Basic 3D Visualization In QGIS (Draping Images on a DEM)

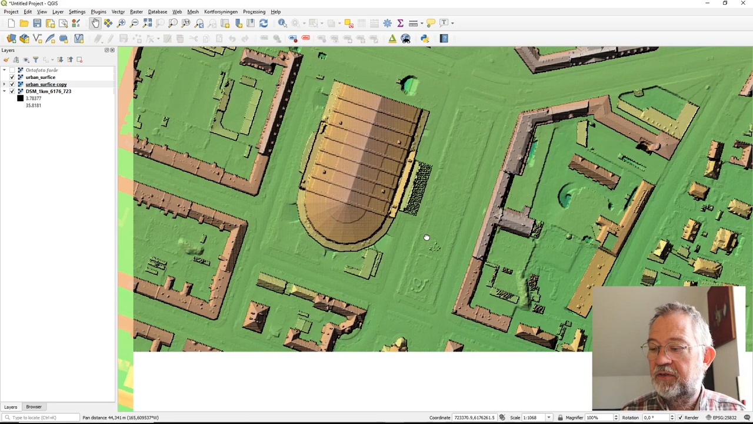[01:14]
These are some of the different effects that we've been working with for doing 3D visualizations until now.
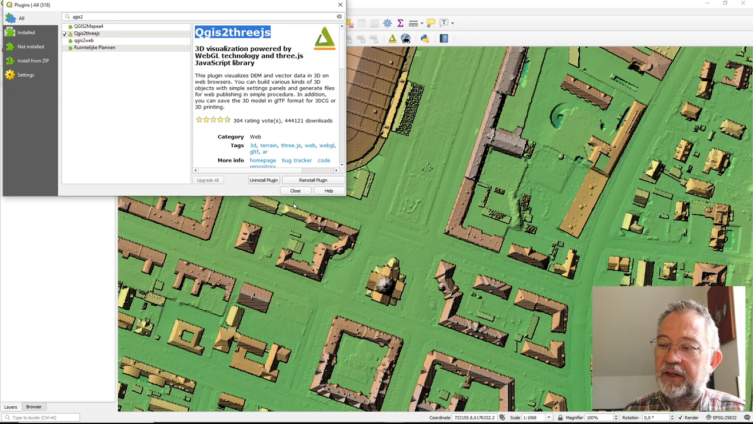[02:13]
This 3.js is a JavaScript library for doing manipulation of graphic library data. So this is the plugin and you press install. I won't do that because I have wanted to install it. And once you have installed it, you'll see an icon and it will be available on the web menu. So the reason why I prefer to use this one is that it allows me to export my 3D visualizations to other formats.
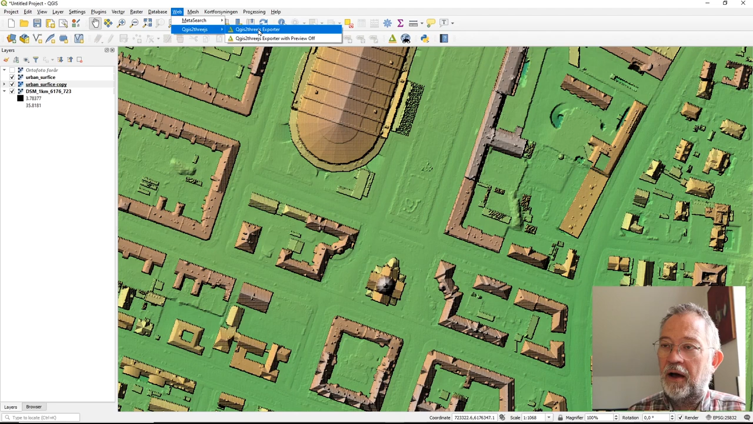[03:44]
So there's lots of nice things about being able to write things to this format. So when you open the tool, you'll see that it has a DEM and there's nothing DEM over here. So that's what is going to be the elevation model for your 3D view. So you can have a flat plan, choose flat plan. It will generate, you'll see what I see down here. I see in this 3D flat thing, not that interesting.
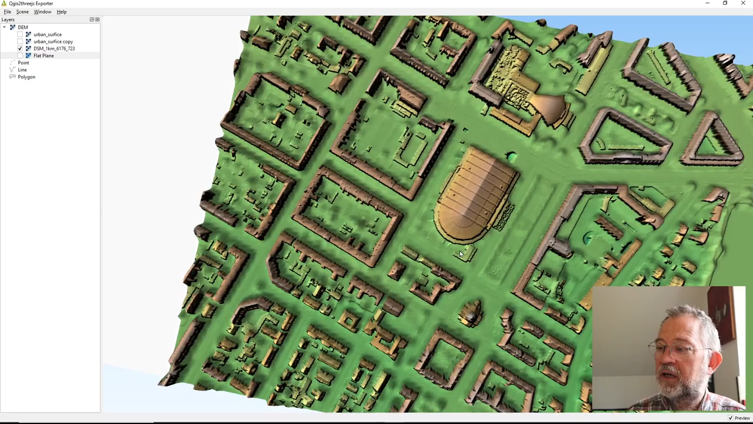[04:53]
Typically you don't want this flat one, but let's say I have your DSM. Let's go up full screen. You can see it is a bit imprecise, wibbly wobbly.
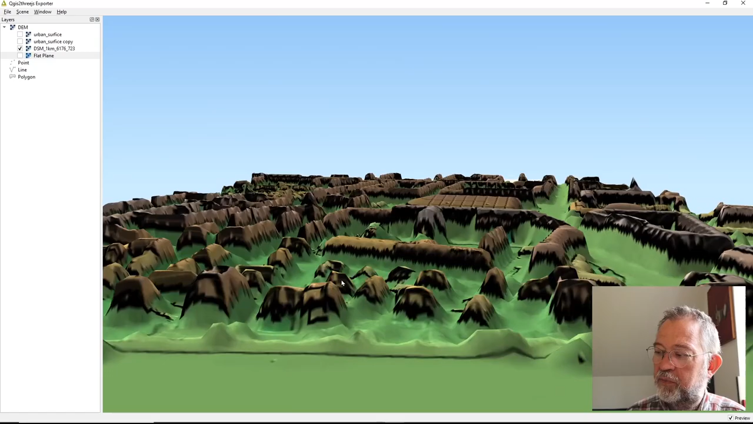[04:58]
This church doesn't really look much like a church.
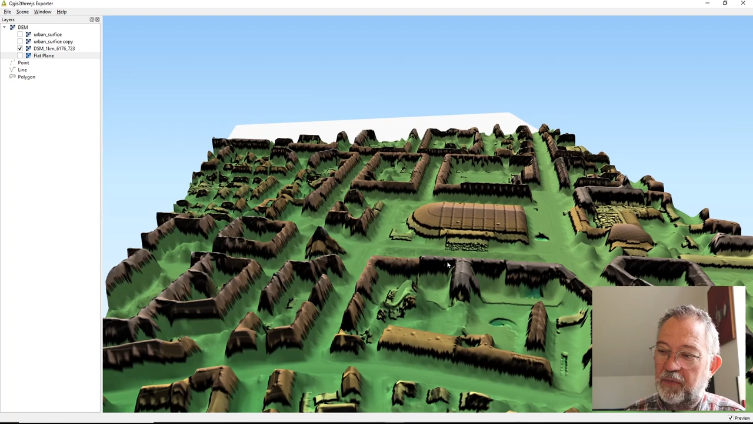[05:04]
That's because it down samples the data set. And that's fine if you're working with rolling hills and so on. But urban with these very big structures, buildings, you'll probably want to decrease the downsampling as much as possible. So up like that.
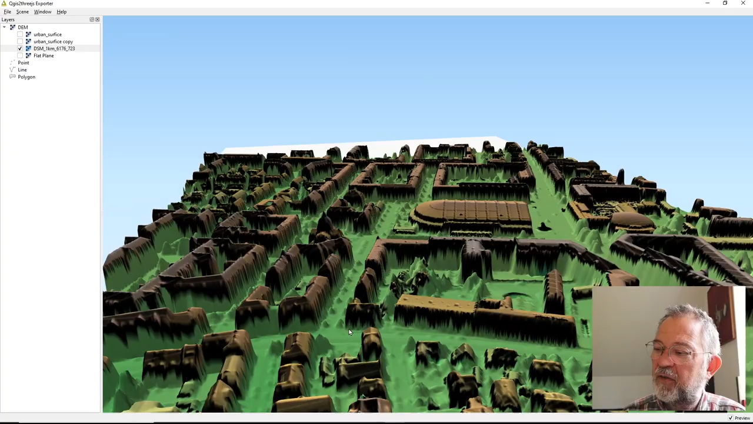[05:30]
And now we have a much better representation of the 3D view.
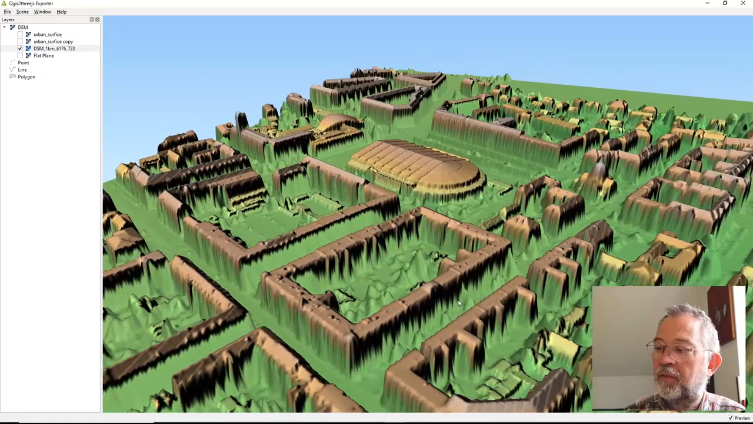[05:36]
Still here with the vegetation as our background.
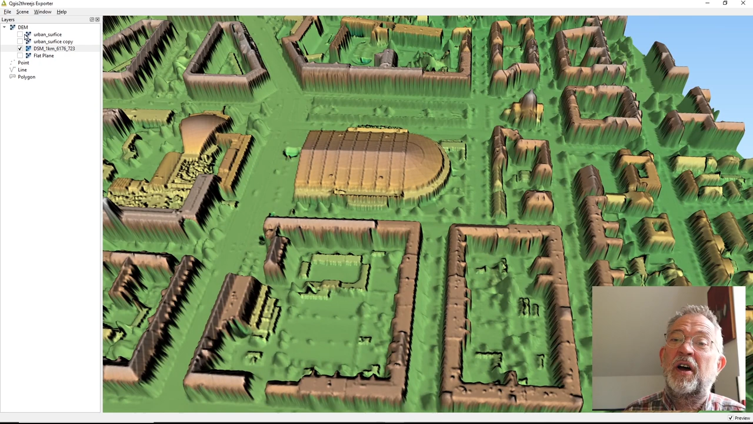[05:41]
You can also choose to have this urban surface instead. Might be cleaner for many purposes. And again there, I'll have to set its resarpling.
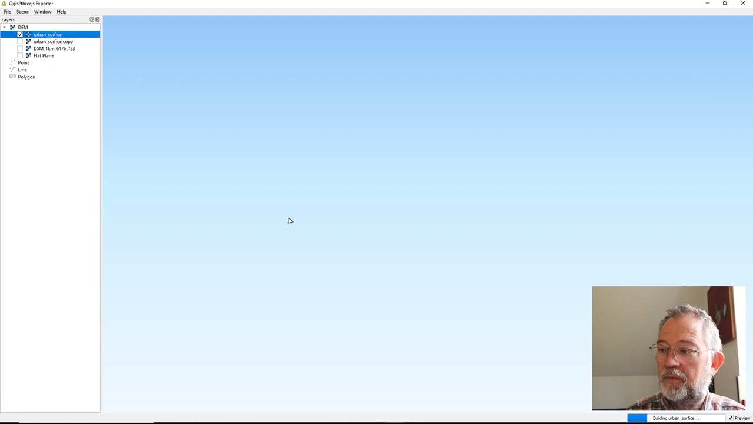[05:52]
And now we have removed all those vegetation elements.
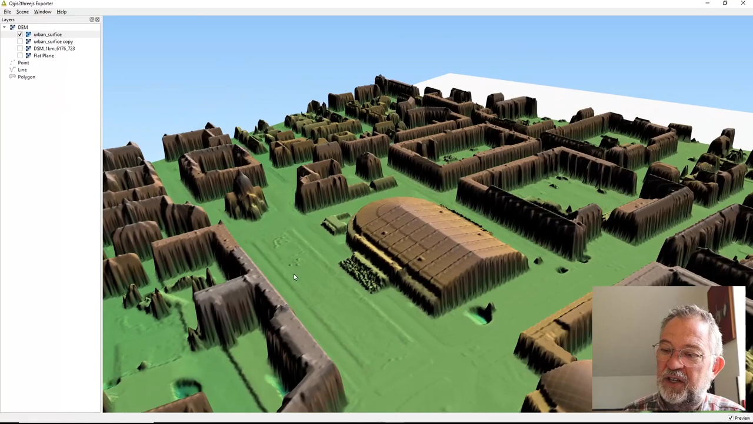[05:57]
You can wonder what that is.
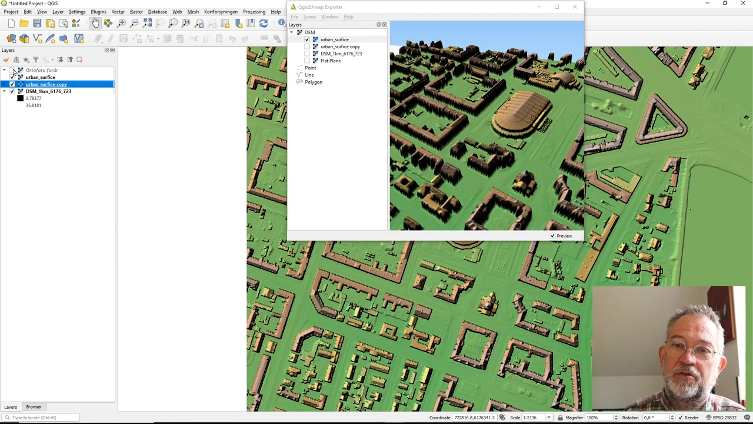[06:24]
So if I put the auto photo on top here, I'll get the auto photo on top in this view. So you will see the zooming.
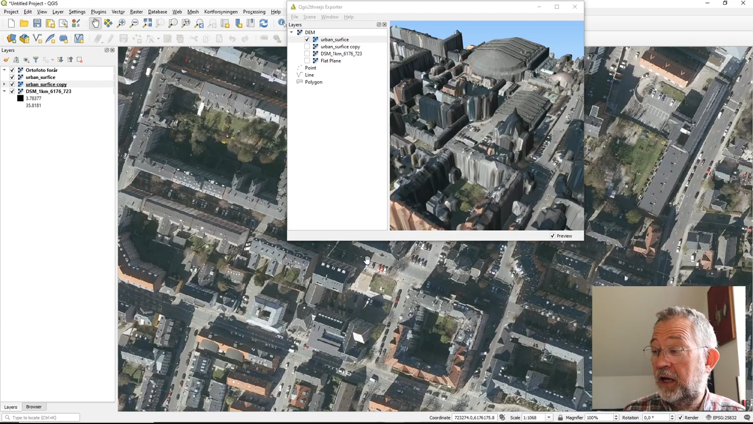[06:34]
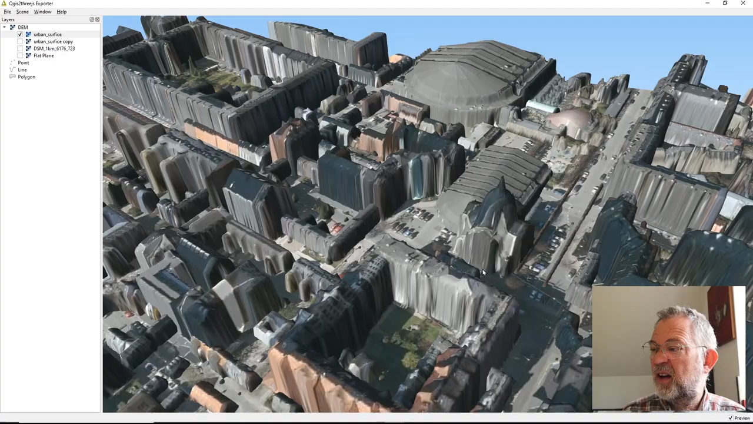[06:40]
Again here you can see while my DCM is relatively precise,
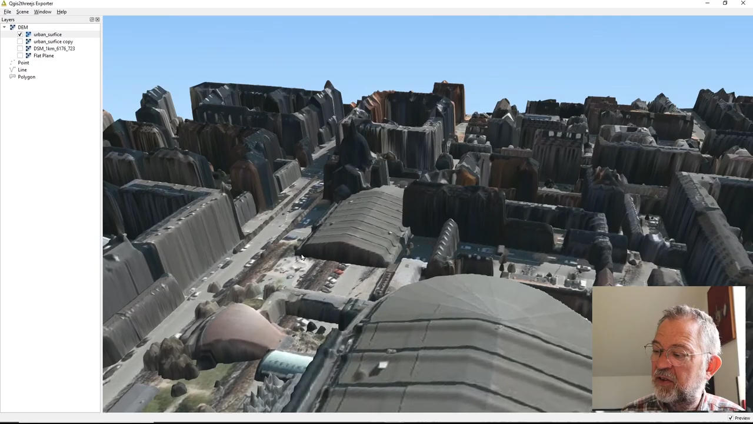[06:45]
my auto photo is a bit blurry.
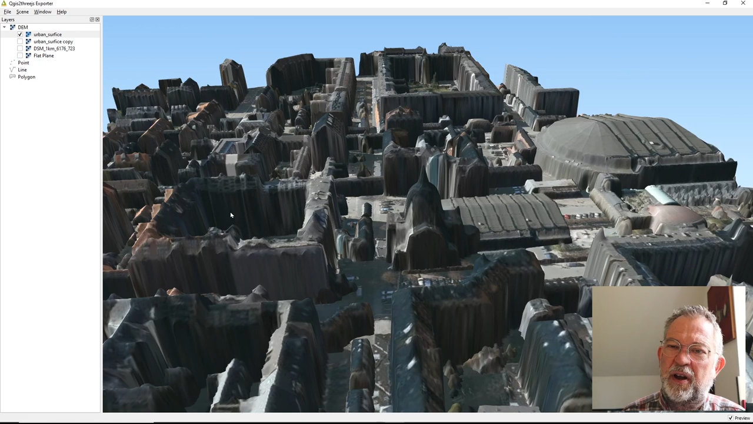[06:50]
You can change that if you get here under these properties. You set this zoom resolution. So basically it starts with the resolution of your map view. And then if you say 400%, you can zoom in four times on that.
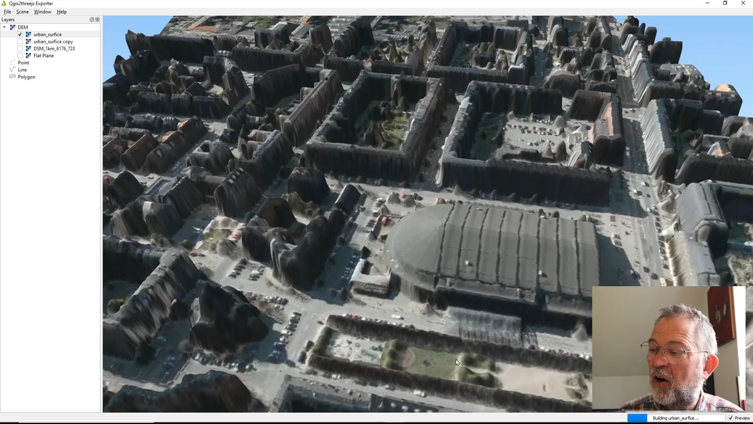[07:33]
video view zoom relatively close in on our elevation.
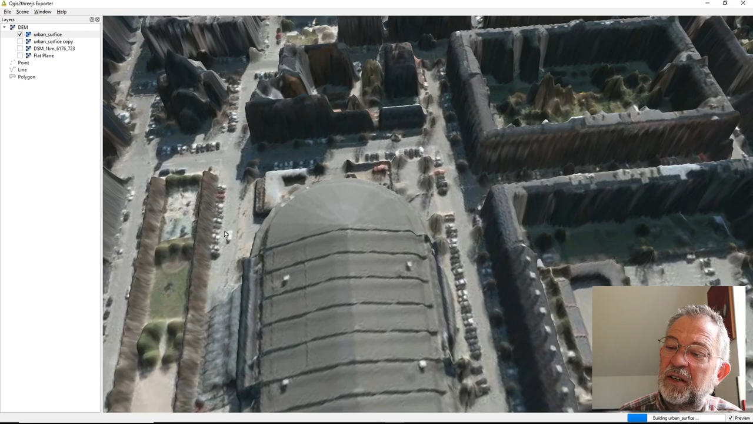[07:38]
And get the data from what we're looking at.
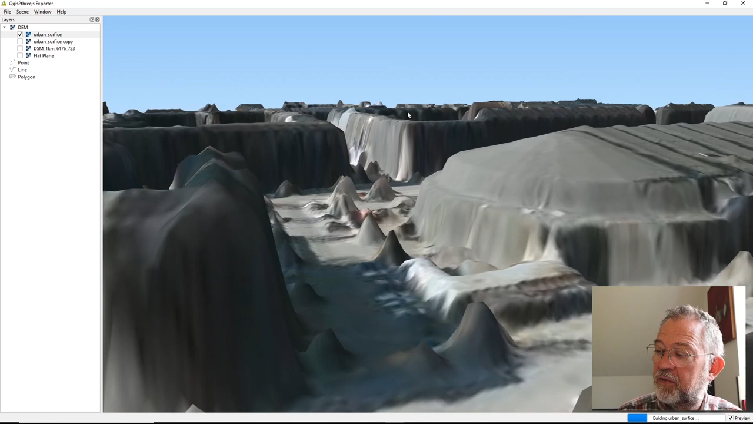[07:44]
So typically if you want something to look really nice,
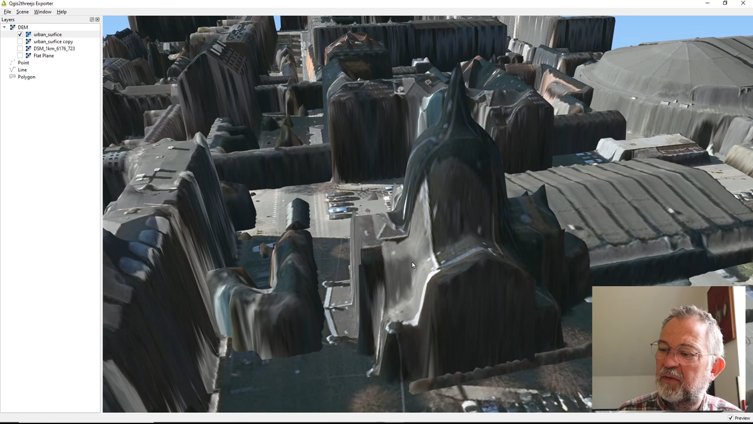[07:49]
you will have to zoom in in your normal view.